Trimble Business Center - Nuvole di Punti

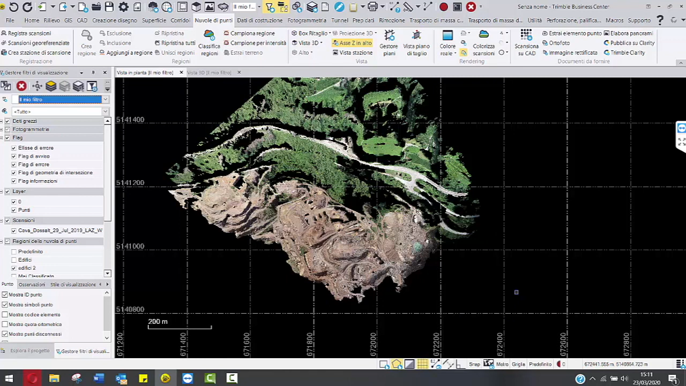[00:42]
In primis cosa dobbiamo fare? Dobbiamo mantenere soltanto l'area della nuvola di punti sulla quale dobbiamo nuvolare. Quindi vado a fare una selezione per poligono e vado a selezionare tutta quest'area qua,
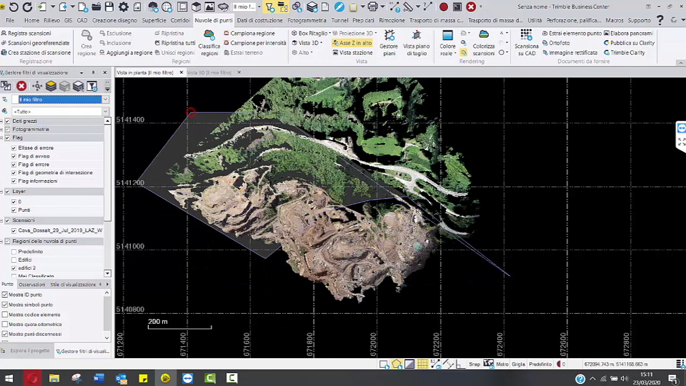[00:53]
che è un'area che non mi interessa analizzare. Una volta selezionata,
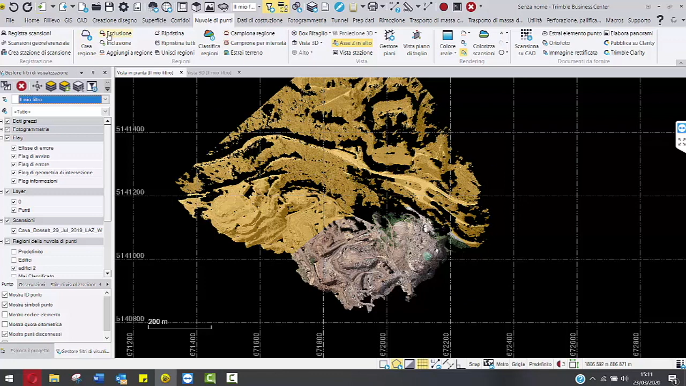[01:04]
diciamo di escludere questa zona dalla nostra regione. In questa maniera ci rimane quest'altra area, che magari vado ancora a pulirla leggermente, quindi facciamo così, escludi e escludi anche questa.
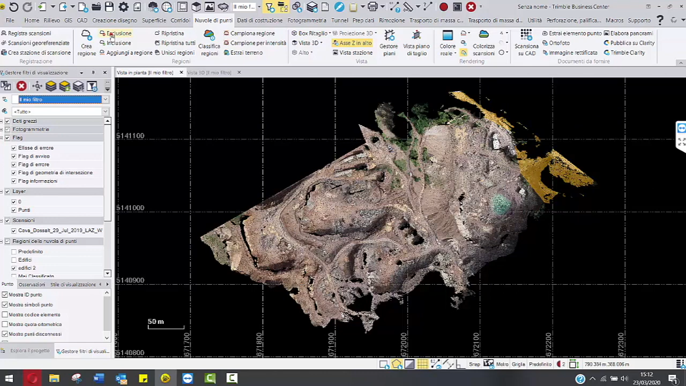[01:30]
Escludi. Seconda cosa, quando abbiamo una nuvola di punti, per alleggerire ancora di più il dato e quindi facilitare poi i calcoli attraverso il Business Center, è utile classificare la nostra nuvola per regioni. Che cos'è la classificazione per regioni? In buona sostanza, selezionando tutta la nostra nuvola,
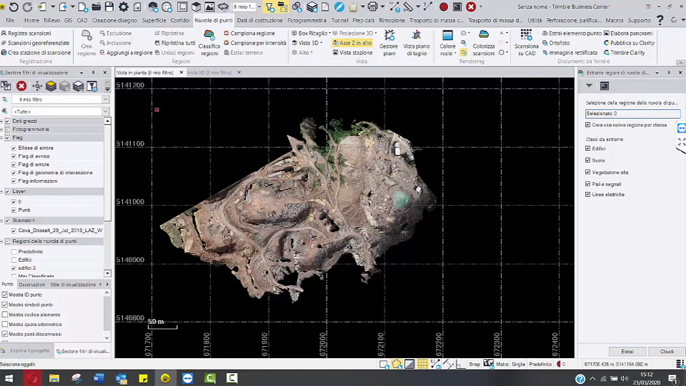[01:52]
possiamo assegnare degli attributi, quindi delle informazioni, ai punti che compongono la nuvola stessa.
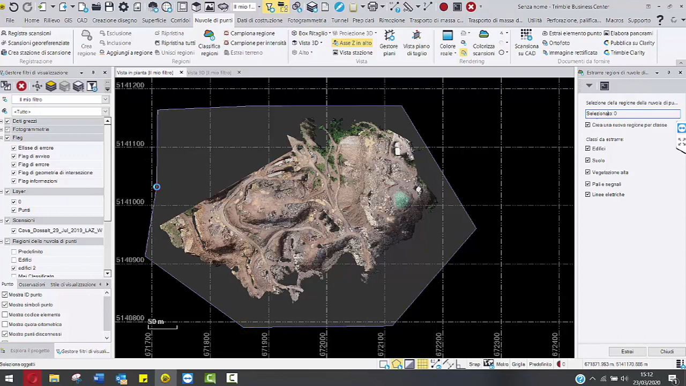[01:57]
Che significa ciò? Che in automatico il Business Center può classificare i punti in queste classi che vediamo sulla destra, quindi edifici, suolo, vegetazione alta, pali segnali e lille elettriche. Perché è utile fare la classificazione? Per il semplice fatto che in questa maniera il Business Center ci crea dei layer che corrispondono ai nomi che abbiamo appena letto e possiamo quindi accendere e spegnere il nostro appecimento.
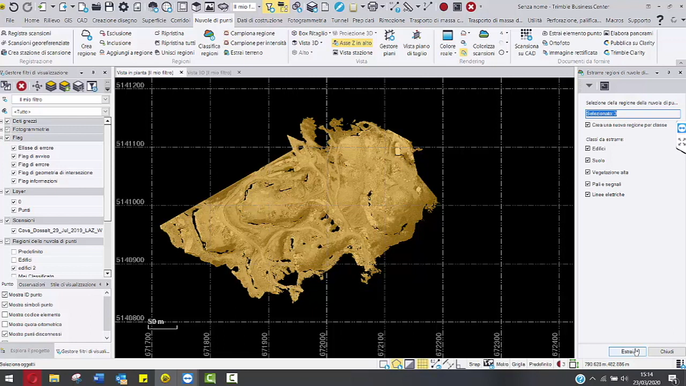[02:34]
A questo punto basta cliccare sul tasto estrai e il Business Center in automatico inizia a fare la classificazione. Ovviamente è un'operazione piuttosto lunga. Allora, ora che la classificazione è conclusa possiamo vedere varie aree che il Business Center da solo ha analizzato, trovato. Come vediamo però qui ci sono degli edifici che il Business Center non è riuscito ad analizzare. Quindi cosa posso fare? Posso fare io stesso una nuova selezione, quindi seleziono io un'area. Adesso la faccio molto velocemente.
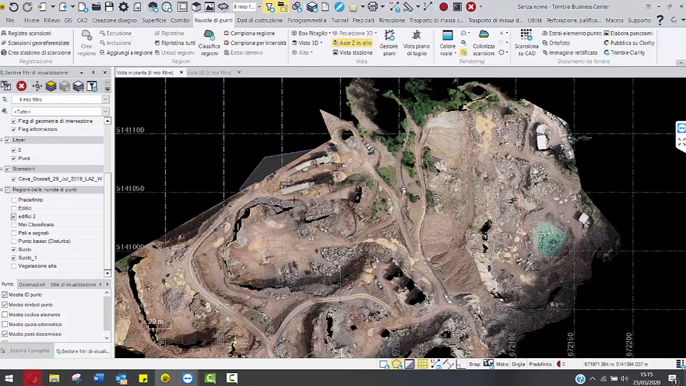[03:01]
E dico che tutta questa zona qui per noi è una nuova regione che si chiama casetta cava.
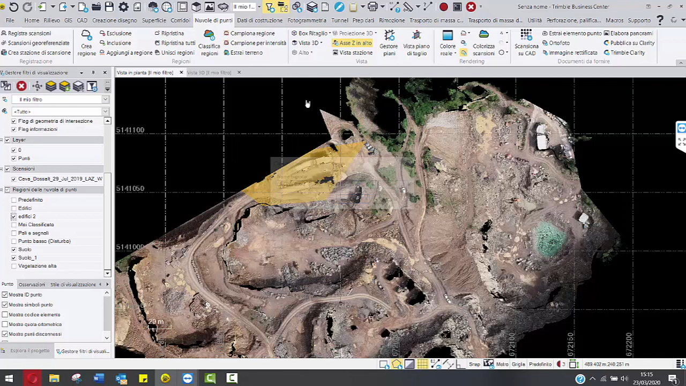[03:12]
Ovviamente questa nuova regione me la inserisce
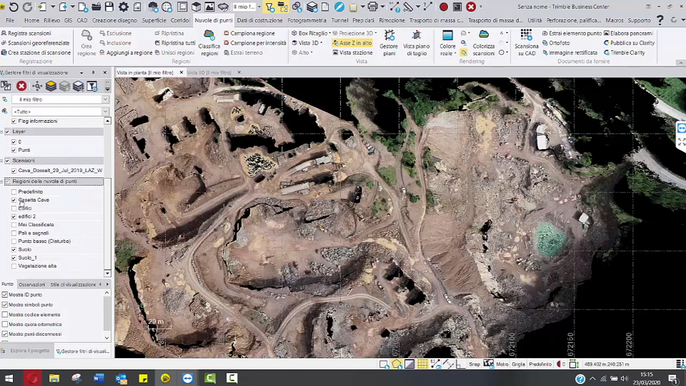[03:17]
come layer e io posso spegnerla o accenderla a mio piacimento. Quindi a questo punto vado a crearmi la mia nuova superficie su questa nuvola. Ecco che sta triangolando. Ovviamente questa operazione la fa in automatico il Business Center,
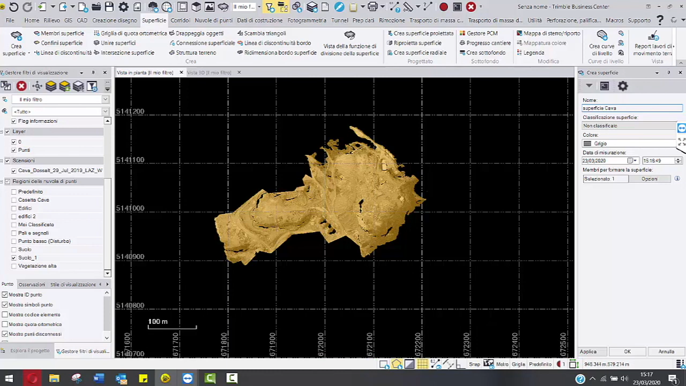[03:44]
però come potremo vedere adesso avremo anche delle triangolazioni lungo i bordi esterni, eccoli qua, che magari a noi non serve ad analizzare.
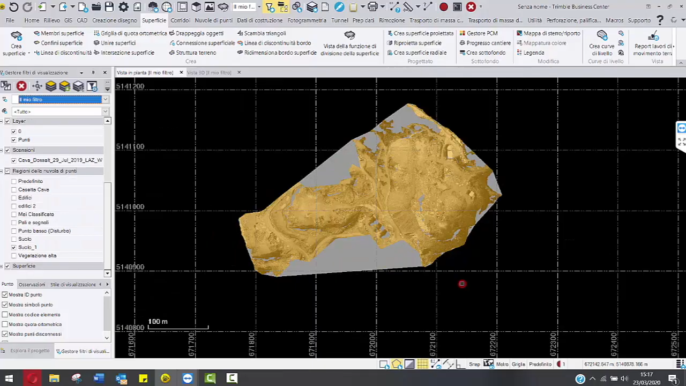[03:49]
Ora se apro la vista 3D, oltre a che vedere la nuvola,
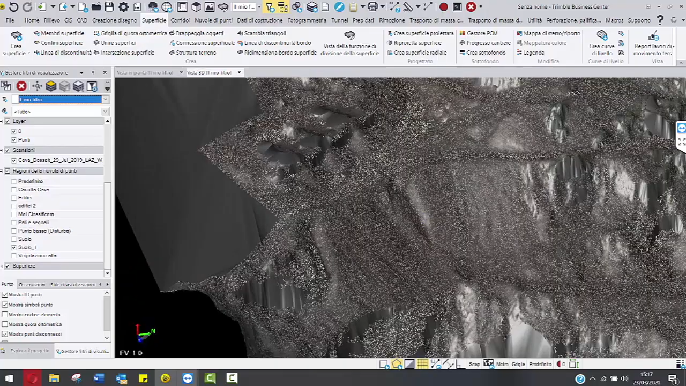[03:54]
come vedete ci sono anche tutte le varie triangolazioni della nostra superficie.
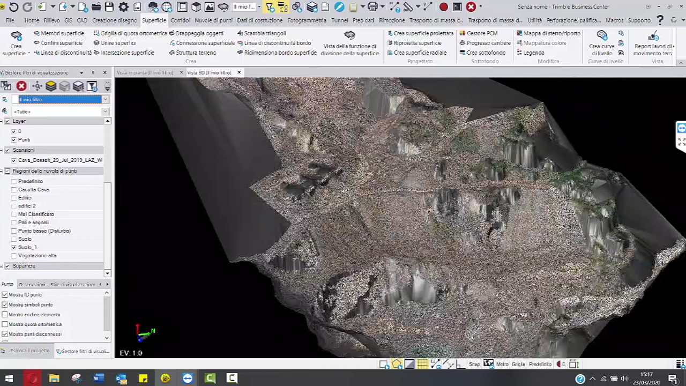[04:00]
A questo punto io voglio magari fare un calcolo di volume, quindi vado in Vista Impianta, CAD, faccio una stringa lineare, stringa lineare perché comunque mi prende già le quote.
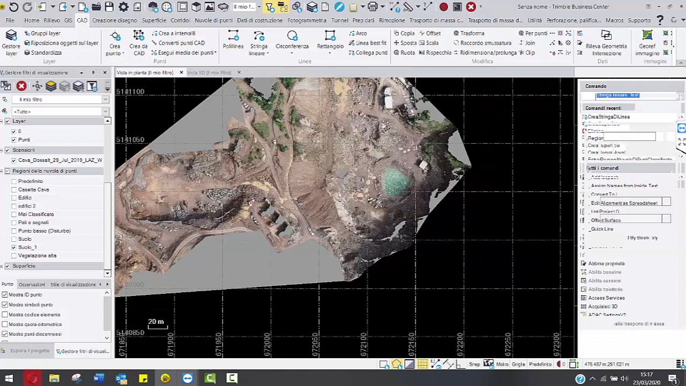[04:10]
Magari voglio fare un calcolo di volume qui dove ho il mio laghetto.
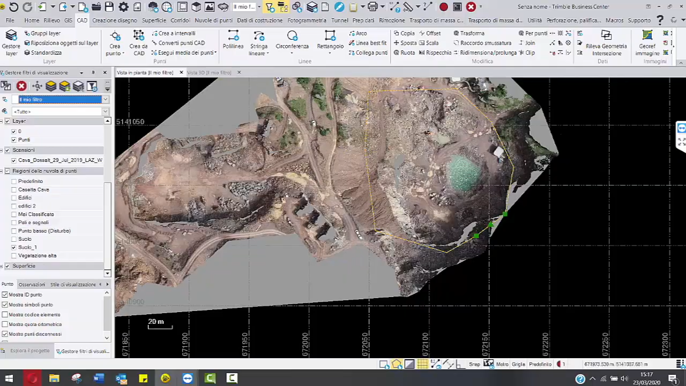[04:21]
Quindi come vediamo qui abbiamo la nostra linea.
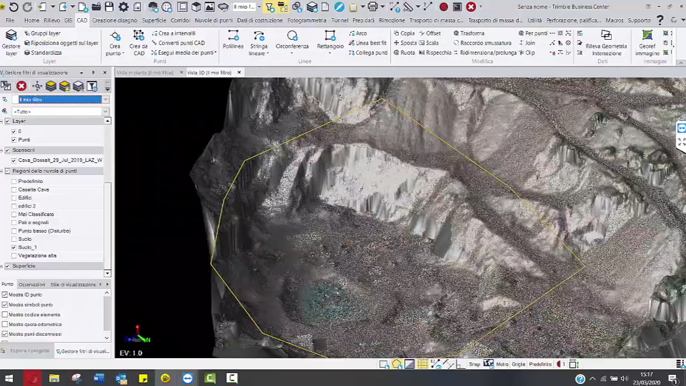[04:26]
È una linea che segue le quote però non è appiattita lungo la superficie.
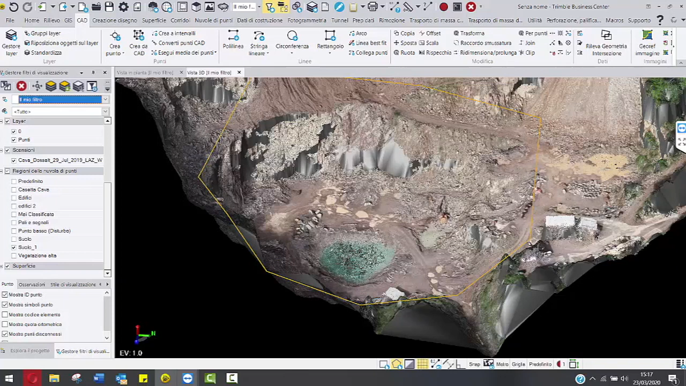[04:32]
Quindi per renderla piatta seleziono la mia linea, stringa lineare, gli dico modifiche quote ortometrica,
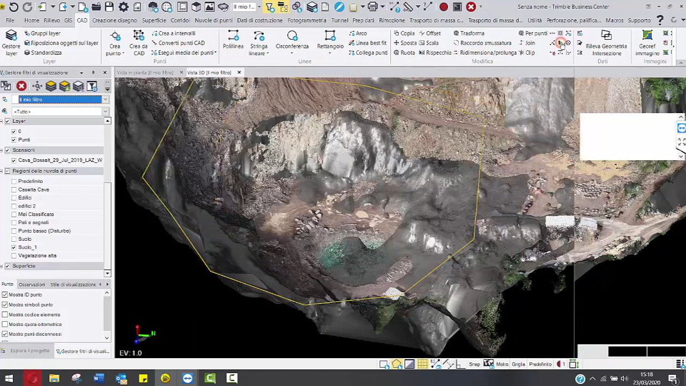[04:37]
quote ortometrica superficie, superficie cava, applica.
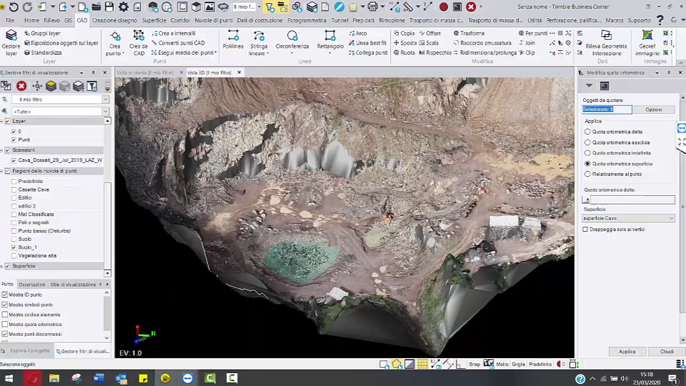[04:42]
Come vediamo adesso la stringa, quindi la mia linea, segue esattamente la superficie dalla nuvola di punti generata dal drone. A questo punto vado su superficie, report lavoro in movimento terra, voglio sapere questo confine qua relativo alla superficie cava, quanto si tratta, quindi quanto calcolo di volume abbiamo. Atteniamo soltanto che faccia il calcolo in automatico.